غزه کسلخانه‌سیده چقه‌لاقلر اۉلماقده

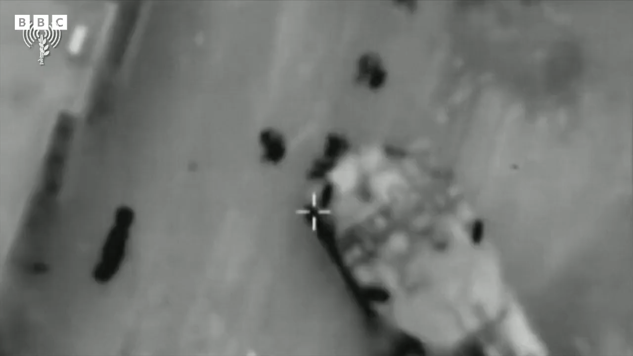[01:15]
اطراف ده جنگلر دوامیتیتگن پایت ده اولارنگ کوچرشو چون محسوس ده بیجخازلار کرک.
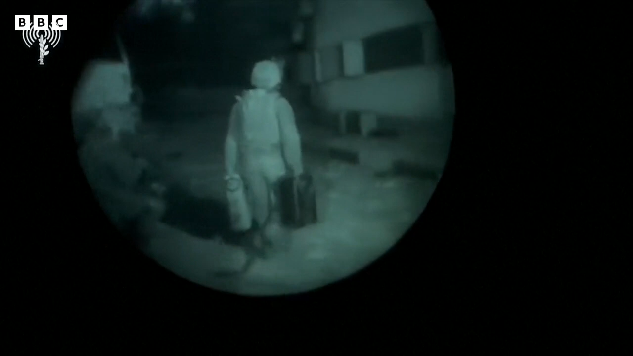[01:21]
اسرائیل حربیلار اوز اسکرلارنگ کسالخانه گه اون بیش ایدش یاکلغه قلدرب کتیتگنه اکسیتگن ویجانه ایلان کلده.
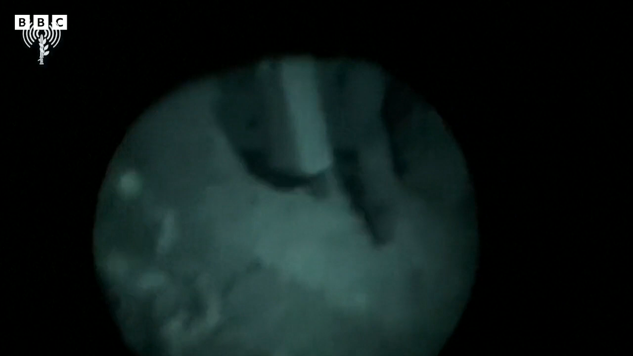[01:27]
اما خادملارنگ تاکیدلاشچه او بر ساعتدن کمراقییتگن خلاص.